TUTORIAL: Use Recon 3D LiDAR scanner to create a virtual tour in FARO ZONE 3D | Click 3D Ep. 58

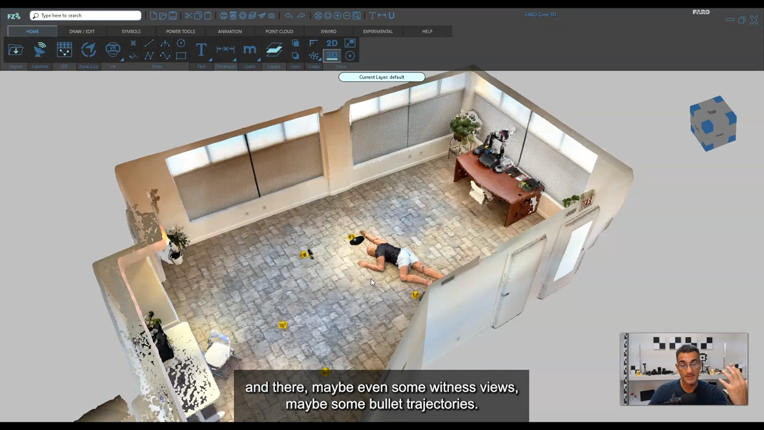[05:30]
I don't know. We're just going to put a mishmash of stuff in here and then just see what happens, see how it looks.
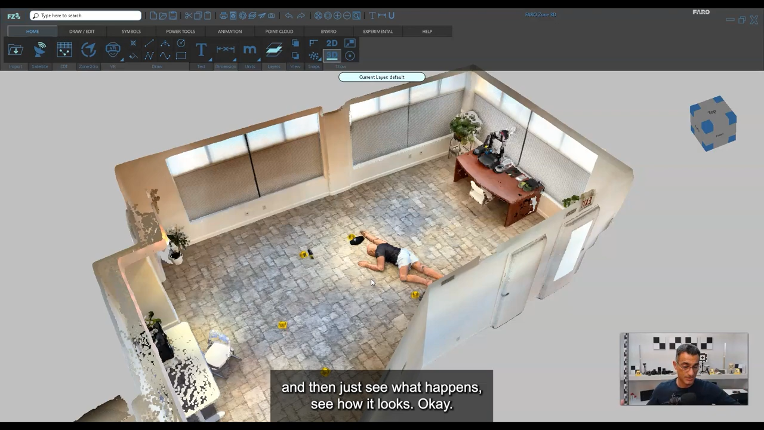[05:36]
Okay, so to start off with, what we're going to do is go into the zone to go.
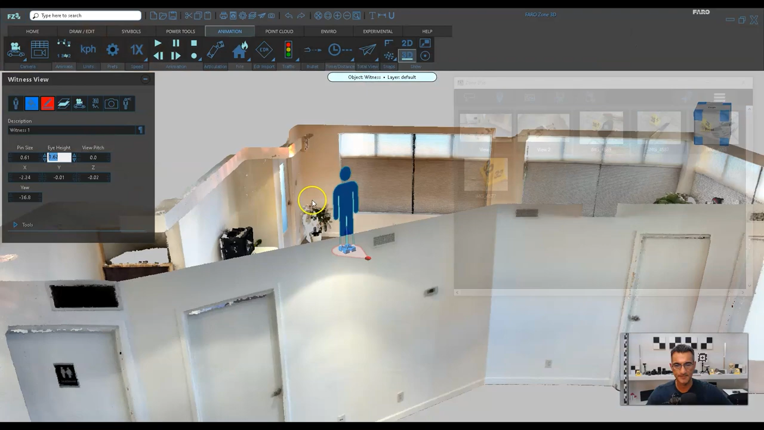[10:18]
And I'm going to add one more. But let's say there was a couple of witnesses. Maybe there was somebody back in this spot here.
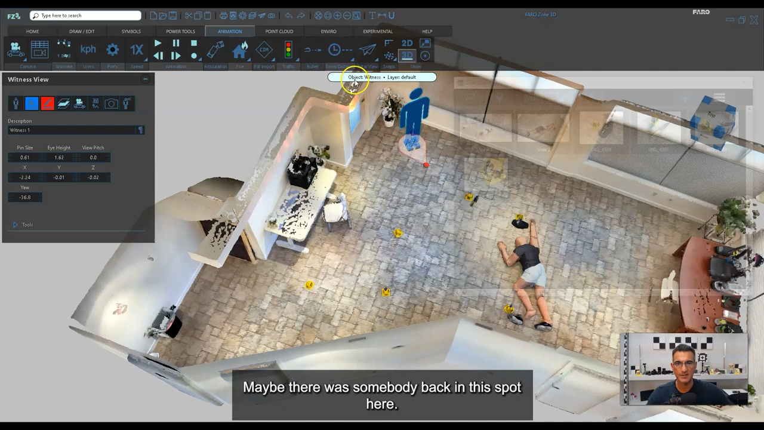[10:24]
I'll just go back, create another witness, place them here, and then have them looking this way, like that. And this one's at 1.52 eye height. So I've got a couple of witness views.
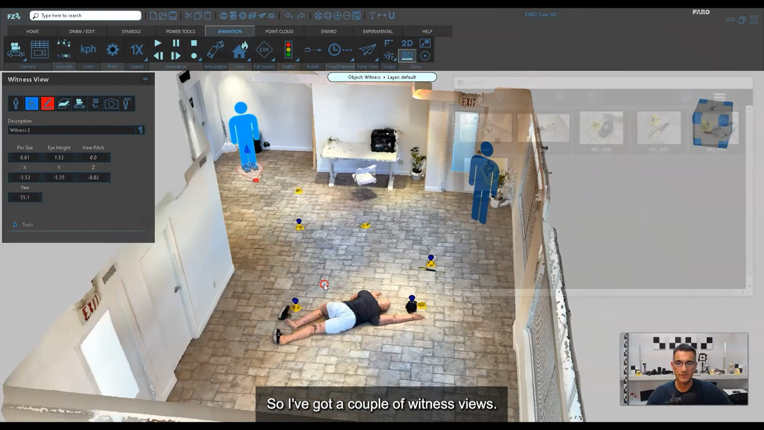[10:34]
I've got the file references, which are the photographs.
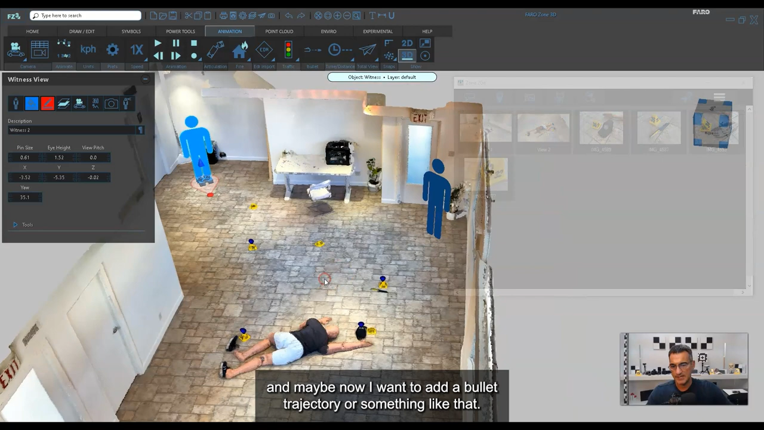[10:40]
And maybe now I want to add a bullet trajectory or something like that. Why not? Let's do that.
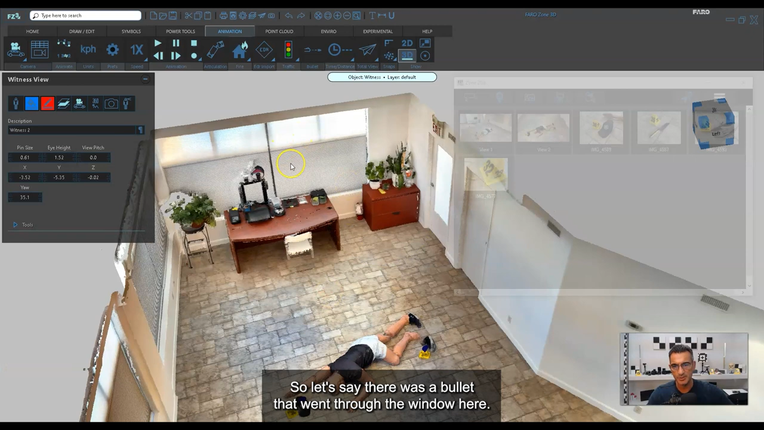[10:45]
So let's say there was a bullet that went through the window here. Somebody shot at this guy, and then it goes through here.
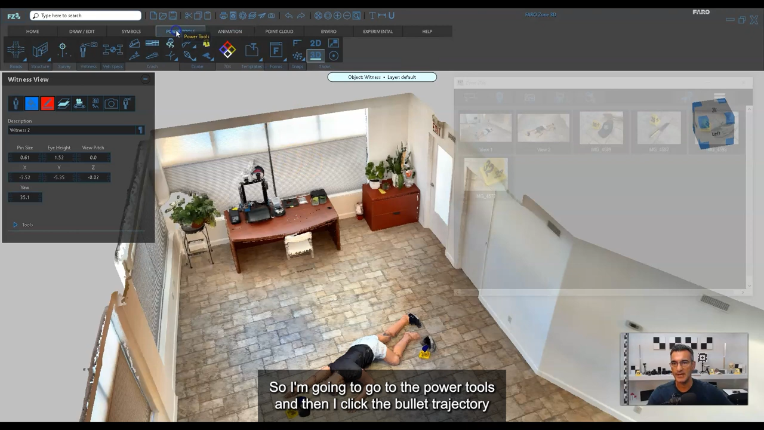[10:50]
So I'm going to go to the power tools, and I'm going to click the bullet trajectory. And I'm just going to start setting this up.
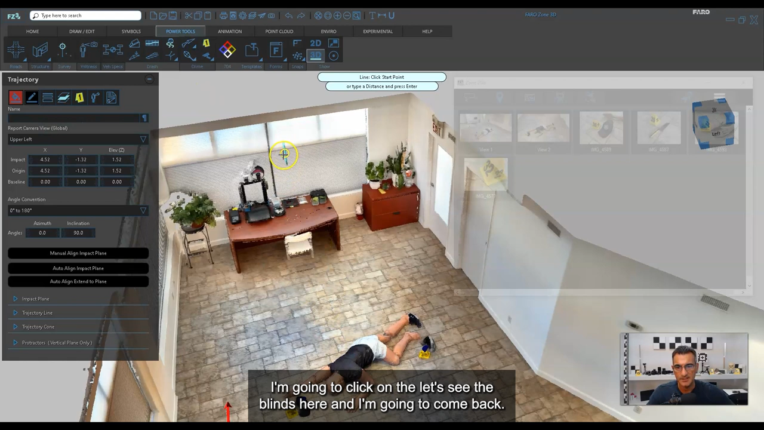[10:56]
I'm going to click on the, let's say the blinds here, and I'm going to come back. I'll fix this in a second.
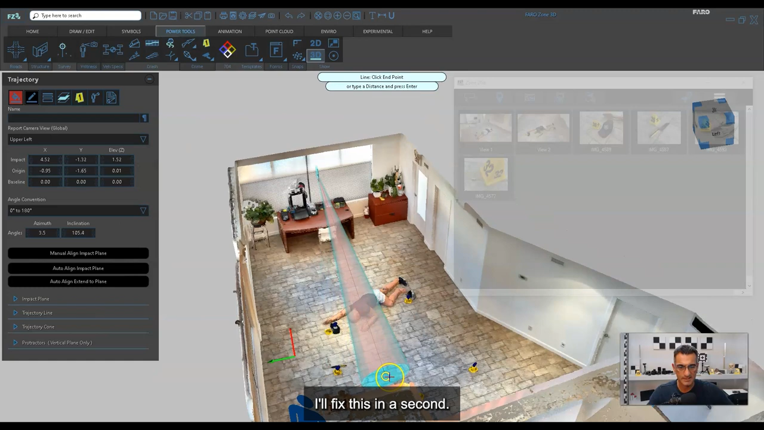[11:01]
Something like this. Okay. And I might even just keep that.
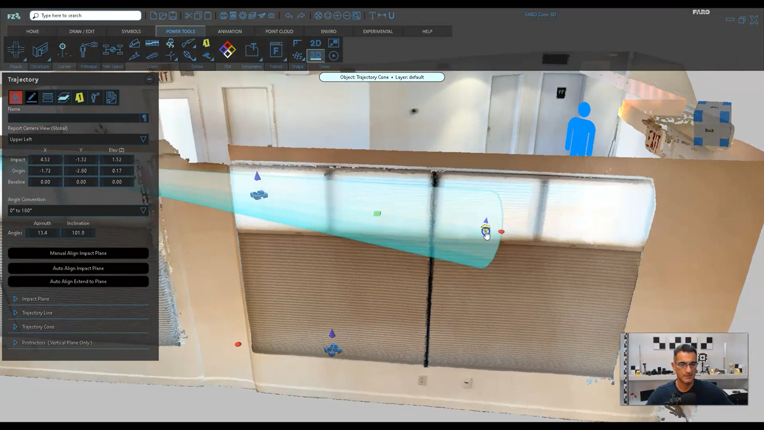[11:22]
Okay, like that. So now it's a little bit elevated.
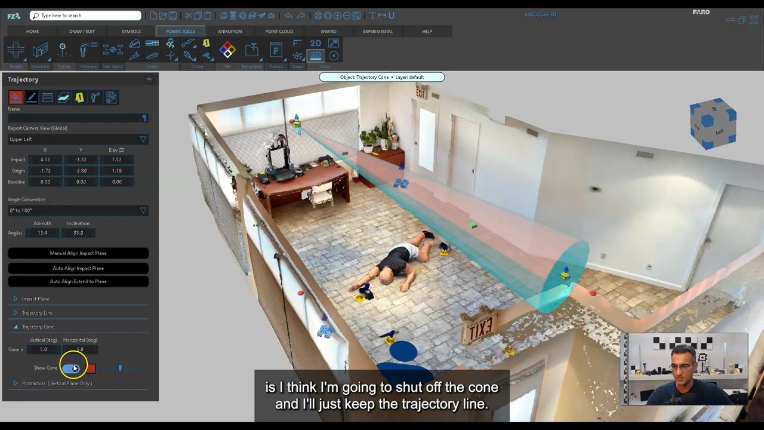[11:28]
And the other thing that I can do is, I think I'm going to shut off the cone, and I'll just keep the trajectory line.
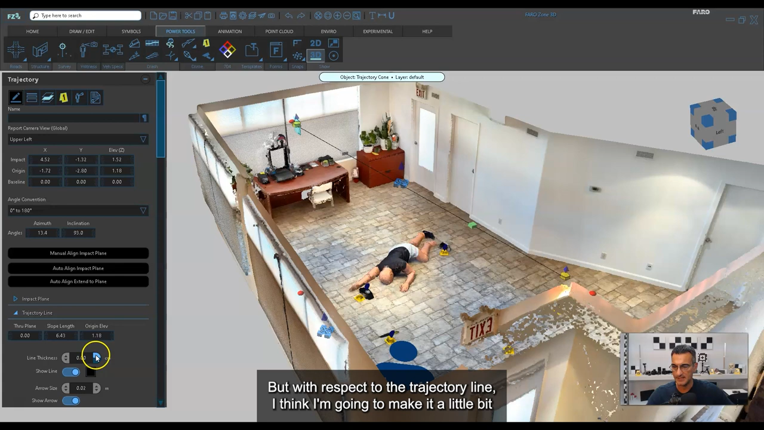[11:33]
But with respect to the trajectory line, I think I'm going to make it a little bit thicker, like that. And I'm also going to change the color, I think.
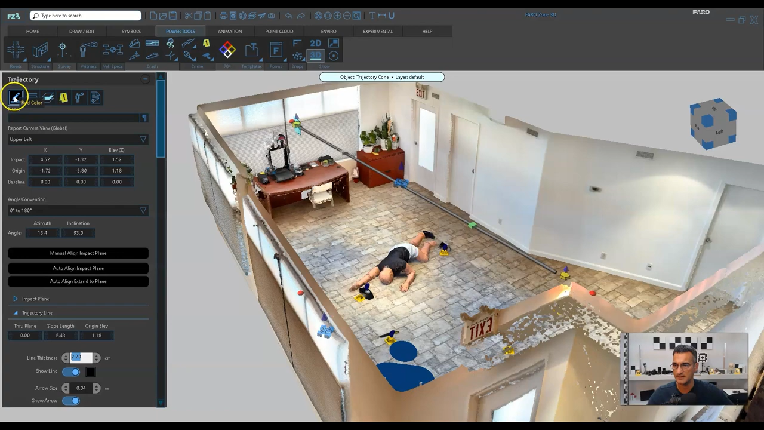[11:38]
I think I want to make the color, let's make it a bright color. Why not? Yeah, sure. Let's do that.
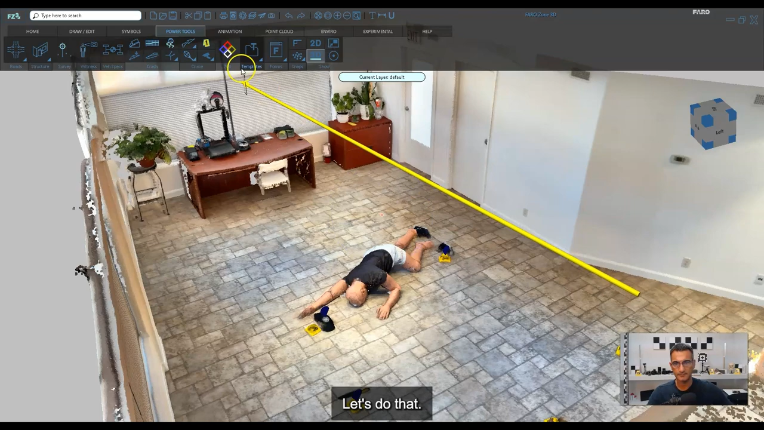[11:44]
So here we have what's called the impact plane. That, yeah, I could move it this way. But you know I think I'm going to shut that off. It's just some other thing.
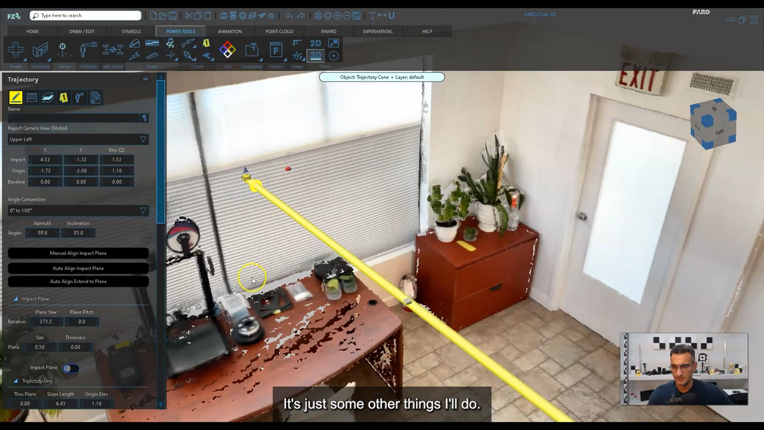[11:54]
I'll do bullet trajectories another day, not today. But there you go. You've got a bullet trajectory that's going that way.
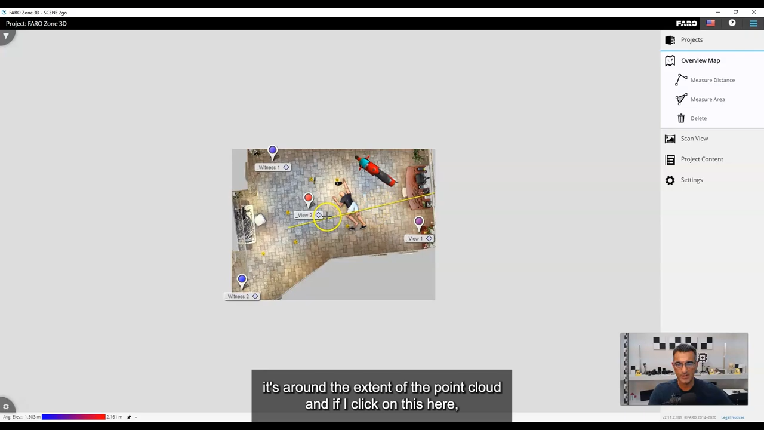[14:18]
And if I click on this here, I'm going to get into one of the views and I'm going to go around and there you go.
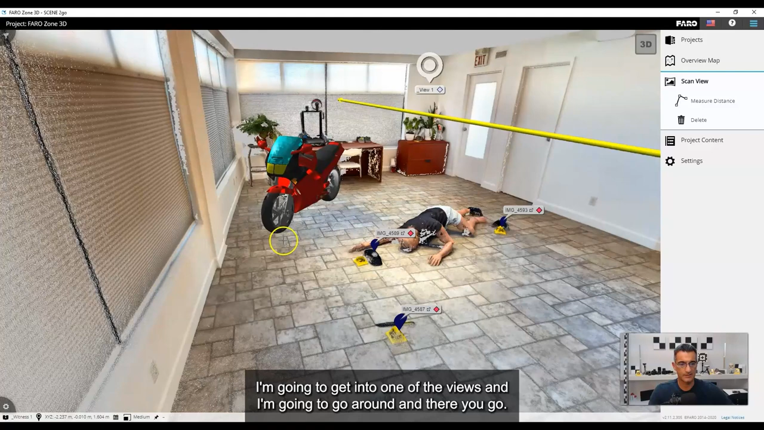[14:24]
So you can see that I've got the trajectory. I've got the motorcycle. I've got a bunch of labels here that I can look at for photographs.
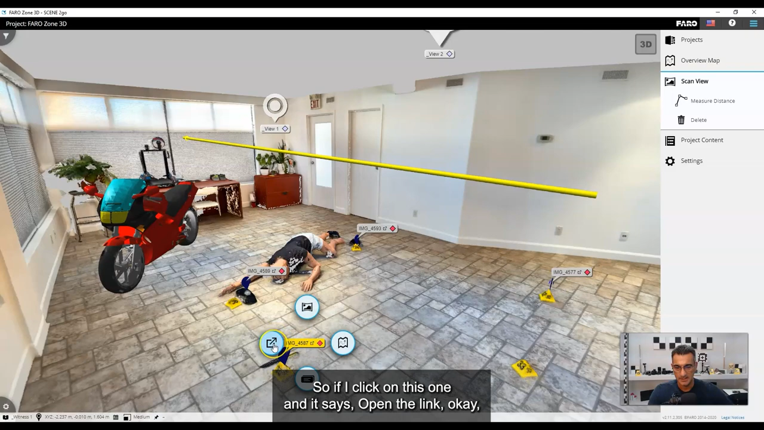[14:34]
So if I click on this one and it says open the link. Okay. You'll see that I get the proper link here and it was just kind of cool.
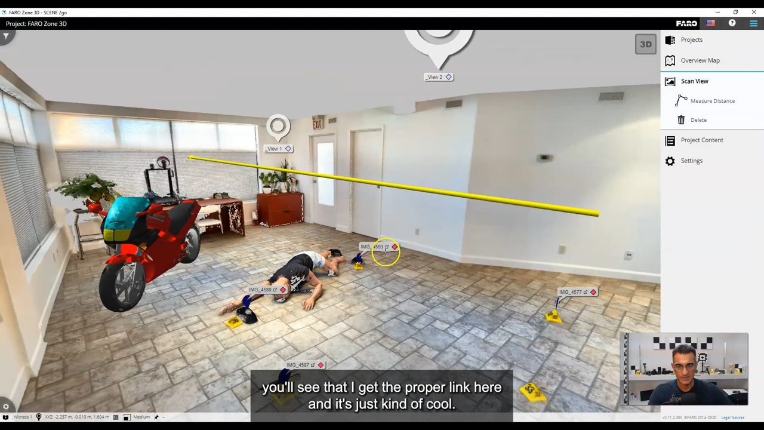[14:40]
Now I also have the other witness positions and actually there's one up here too. This one was kind of high.
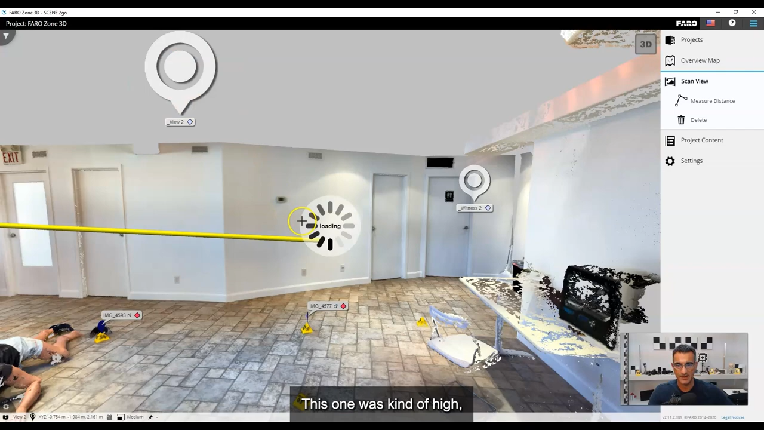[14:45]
I guess I made it a little bit high, but I was looking down like this. So you can see that there too, looking at it from a different view.
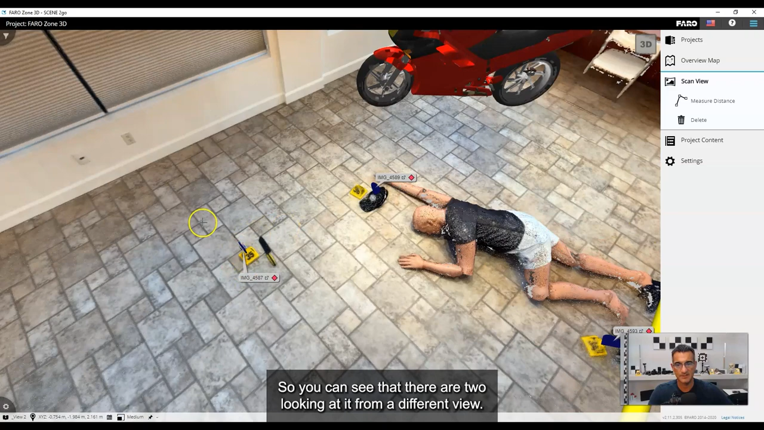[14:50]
And if I go to this witness view, I just have to click on the top here and I'm going to turn around and you can see that I can zoom in and out. I can see all my labels. Let's check the cartridge case one here. Is this one working? Yeah, that one's working too.
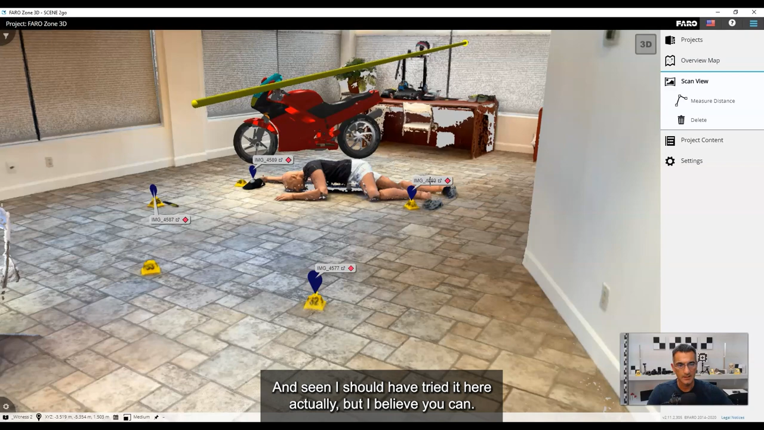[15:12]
And you could actually attach multiple images to these things, or at least you can in scene. I should have tried it here actually, but I believe you can. And yeah, there's some other things you can do in terms of visibility and such like that, but there's different layers. In this case, if you wanted labels, which were very far away not to appear, then measurements or even labels, I could turn this down. So for example, if I go to five meters, you'll see that some of the labels that were there disappeared at five,
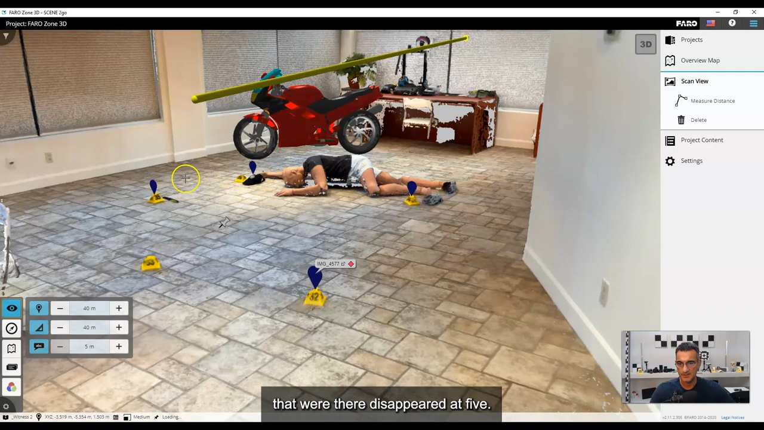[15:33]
because they're beyond five meters, they won't show up here. Also see where this one is.
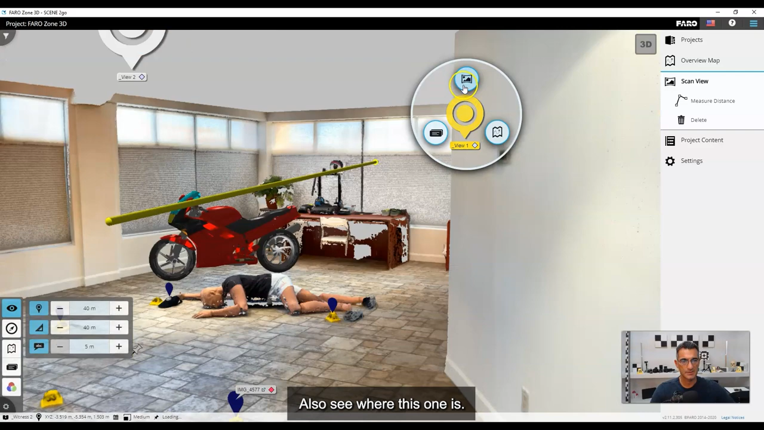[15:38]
Okay. That one is in this corner, but now that's here.
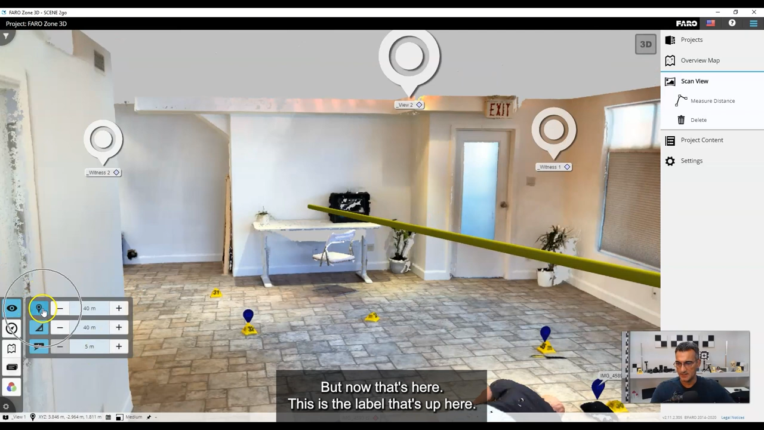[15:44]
This is the label that's up here. If I turn this down to five meters, you'll see that anything that's greater than five meters, those particular spots or those hotspots, if you want to call them for the views, they disappear, they drop off.
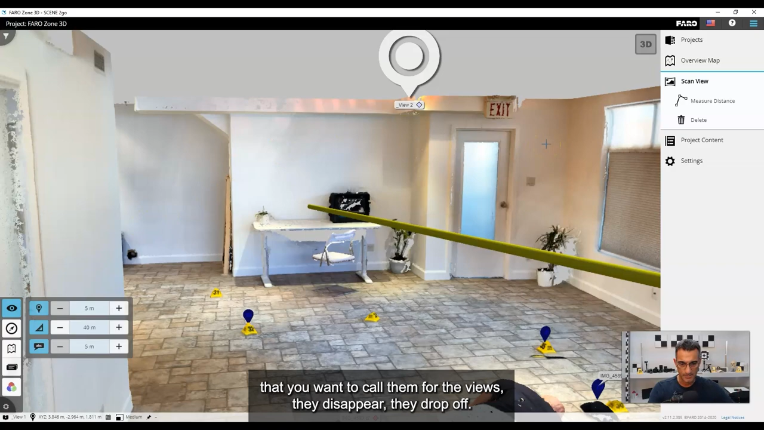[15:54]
So that's pretty cool. It lets you do a bunch of stuff here. You can look around.